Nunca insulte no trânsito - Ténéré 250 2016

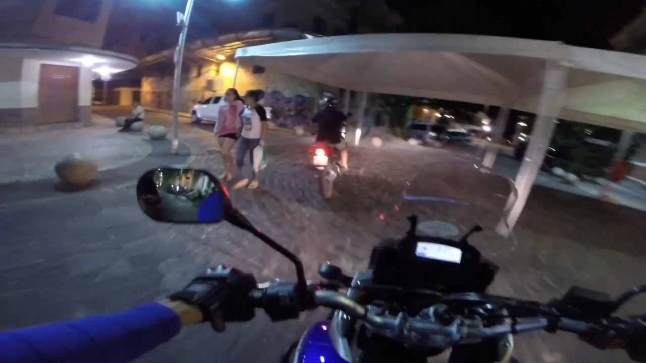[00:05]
É Heraldo Vital, que sempre curte ir comigo pra casa.
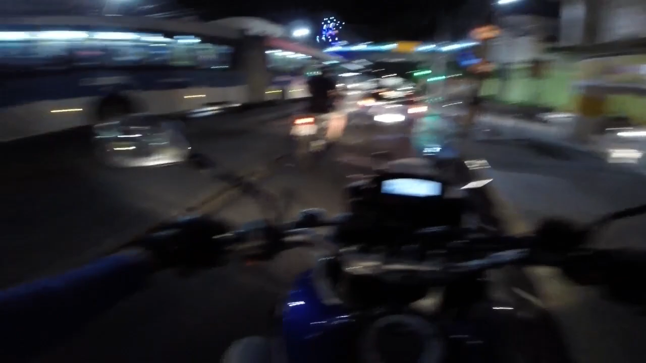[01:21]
Opa, água, pra não sujar a moto, o chão molhado de água. Eita, Heraldo Vital, reclamando com o taxista. Rapaz, o cara ficou bravo. Rapaz, não reclamo com ele não. Deixa ele pra lá, rapaz. É sério mesmo. É sério mesmo, pessoal. Não adianta reclamar. Mesmo que o motorista tá fazendo alguma coisa errada no trânsito.
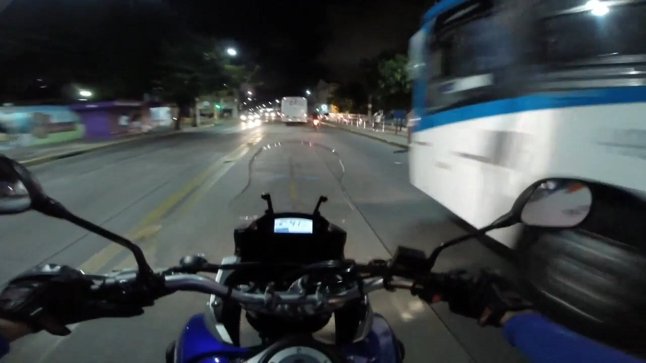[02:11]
Aqui é pra levar multa de banana, viu? Atrás do Heraldo.
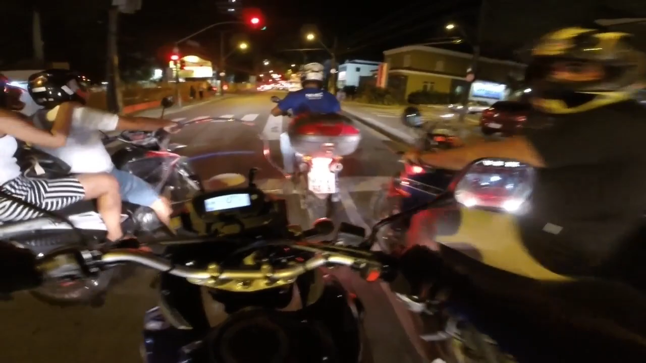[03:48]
E aí? Mas rapaz, tu gosta de correr dentro do trânsito. Toma cuidado, meu amigo.
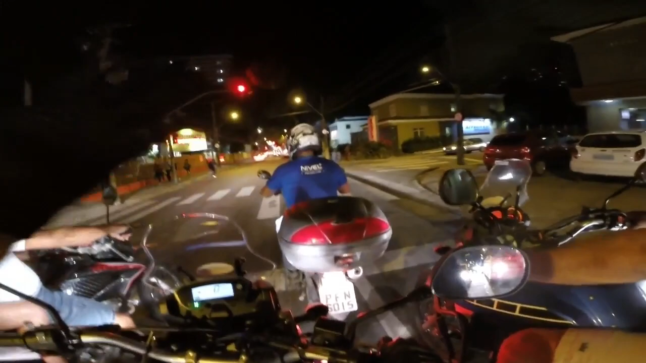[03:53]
É carreira demais. Eita, Heraldo Vital, olha aí. Olha aí.